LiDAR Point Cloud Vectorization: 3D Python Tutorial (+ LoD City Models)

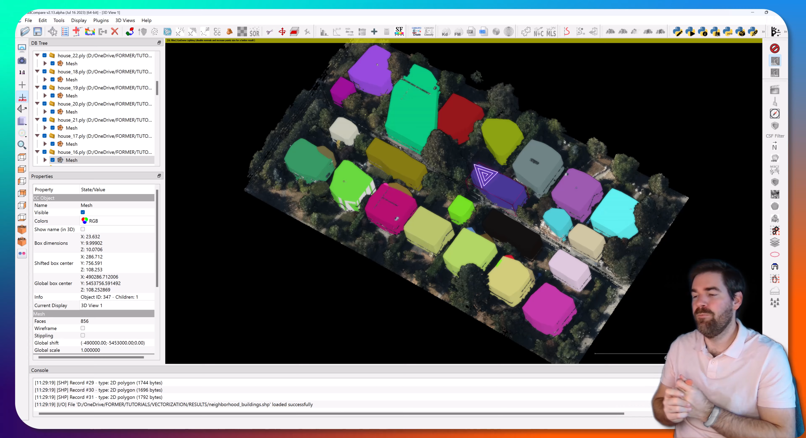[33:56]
You could see that we would need to have some kind of post process, for example,
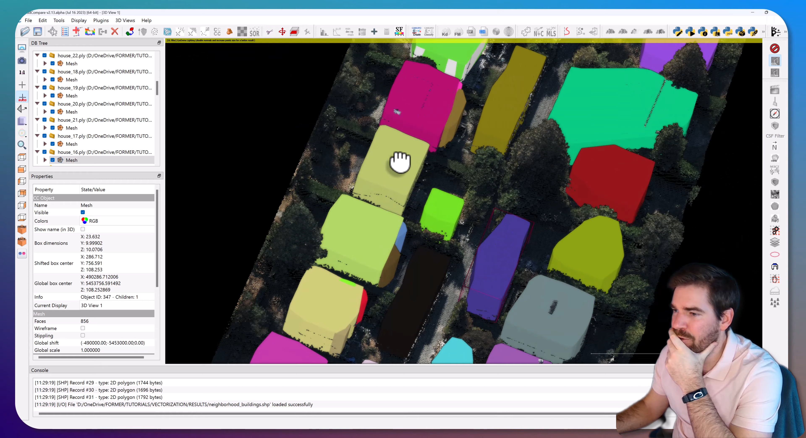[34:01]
to merge this little, here, this little entitis with the big entity. And here as well, with boolean operation, you do not have that in Open3D, but in other libraries.
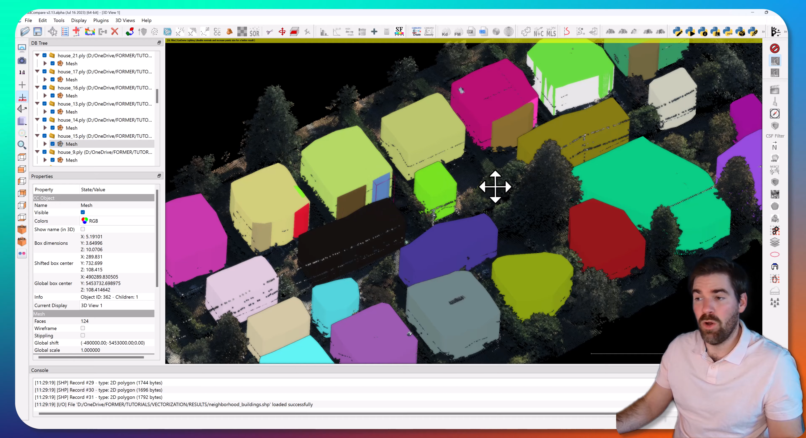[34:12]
Or you could just filter out using here the number of points, whenever you have like a low number of points.